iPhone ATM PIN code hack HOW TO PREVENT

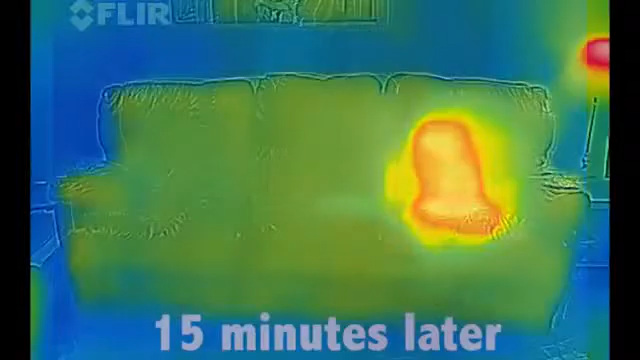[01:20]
back down and reach thermal equilibrium once again with the air.
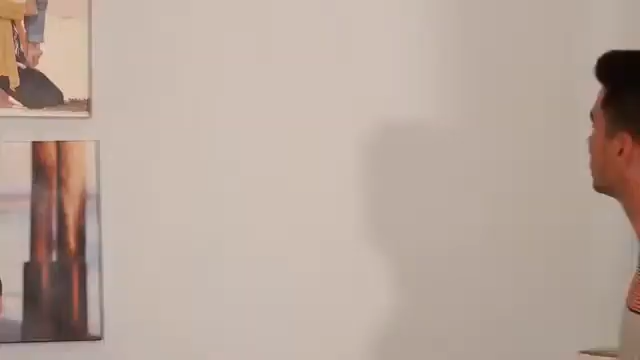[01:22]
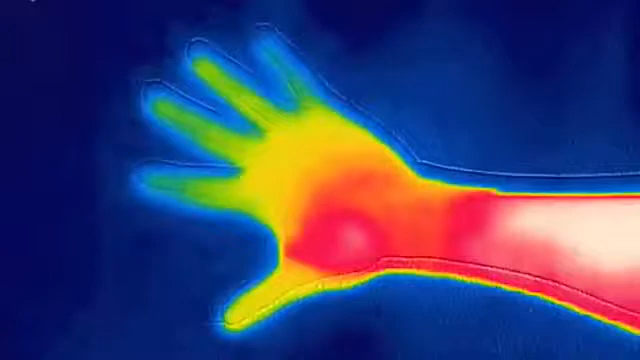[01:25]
Likewise, if I set my warm hand on the cold wall, afterwards my hand is slightly colder, but the wall is slightly warmer where I touched it. And as you've probably guessed by now,
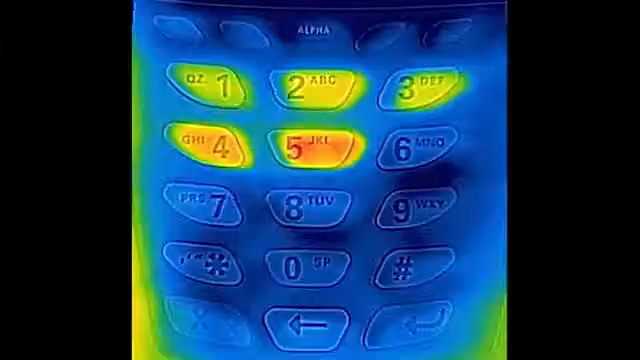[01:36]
And as you can see, in this case the pin code was one, two, three, four, five.
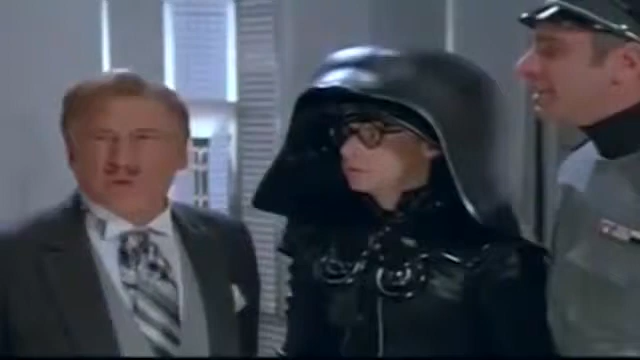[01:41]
One, two, three, four, five.
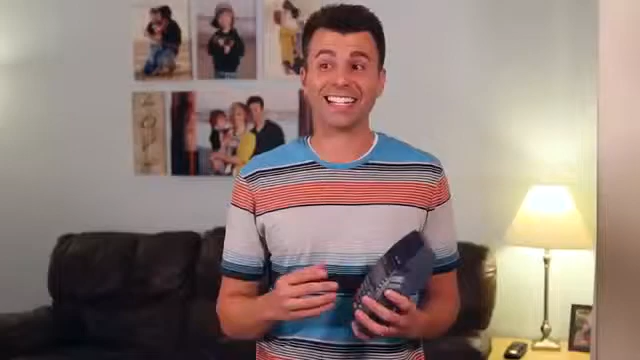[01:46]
And it gets worse because since the heat signature fades with time, the bad guy can figure out the order in which the keys were pressed because
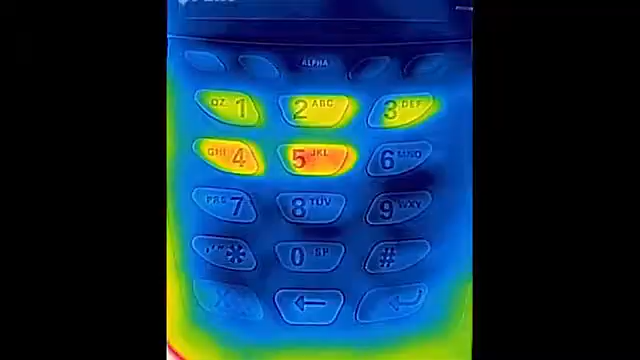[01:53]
the hottest button is likely the one that was pressed last and the dimmest button is likely the one that was pressed first.
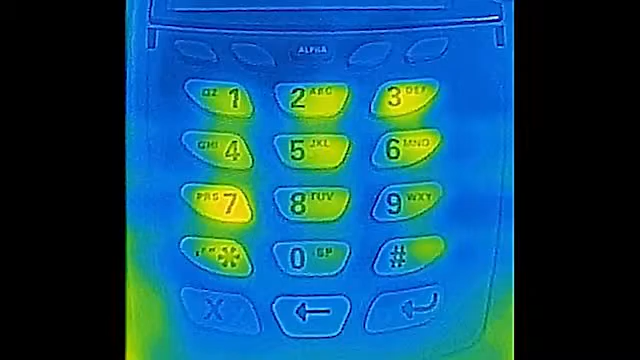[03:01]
As you can see here, this simple precaution makes a meaningless thermal signature. So spread the word, because it doesn't take any extra effort or time and it makes his potential threat a complete non-issue.